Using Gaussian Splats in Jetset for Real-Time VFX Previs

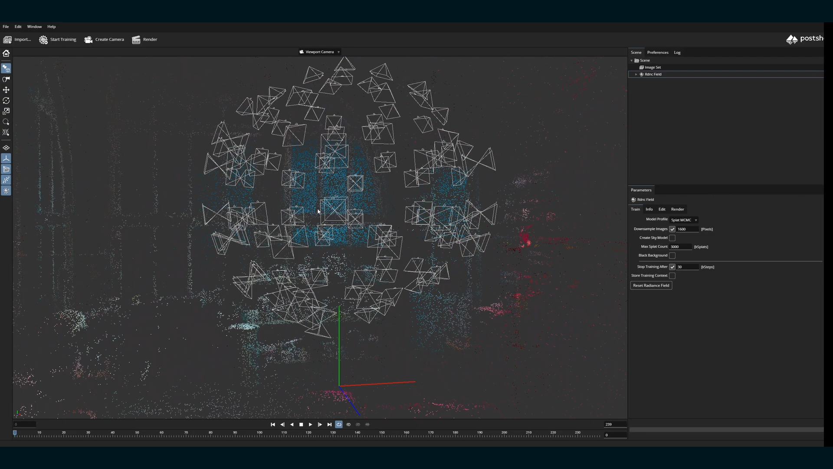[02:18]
Then you just watch it populate. Similar to USD files, the splats also need to be small enough to not crash the Jet Set app.